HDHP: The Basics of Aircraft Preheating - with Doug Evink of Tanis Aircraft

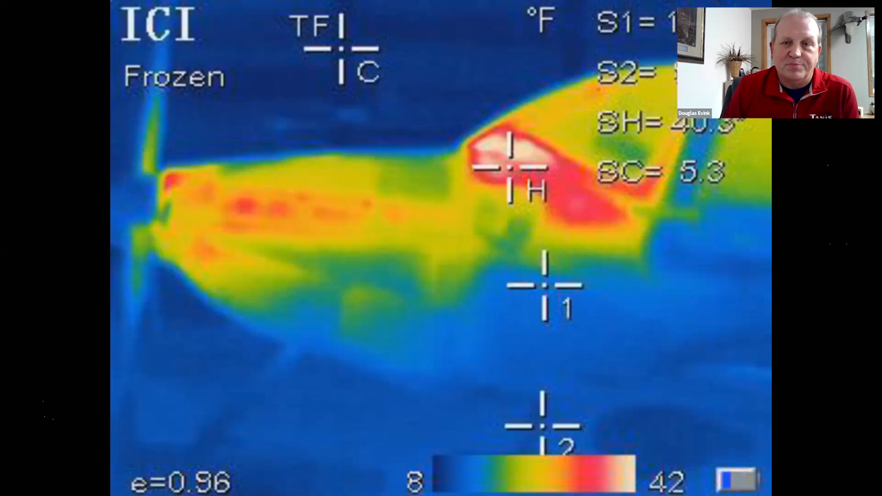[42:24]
This is not uncowl. This is actually the composite cowl on that aircraft. And you can see our heat coming through that composite cowl. So one of the things that we always try to encourage folks is, you know, I'm an engine. I we're a manufacturer.
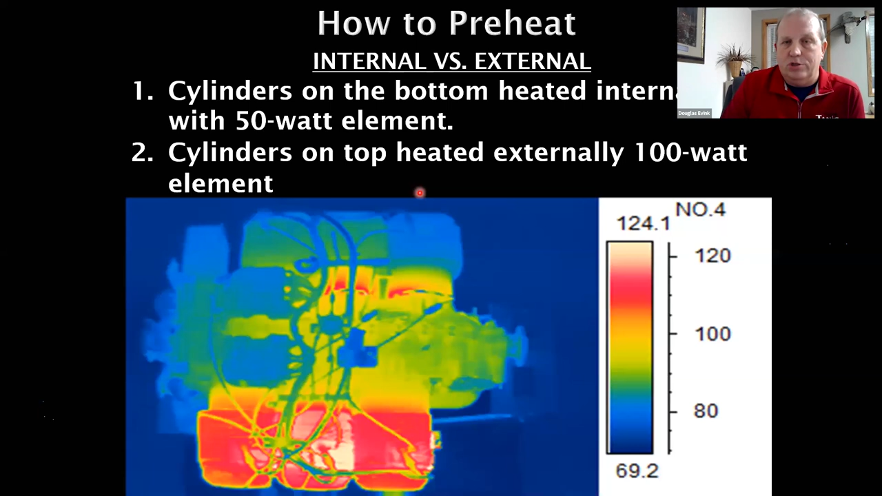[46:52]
very good job of cooling down the engine. Now, put that engine inside of the cowling and insulated engine cover, and it's not going to be this extreme. But what we're always saying is we want to heat from the inside versus the outside, because that gives us the best use of the amount of heat of the amount of wattage we're using.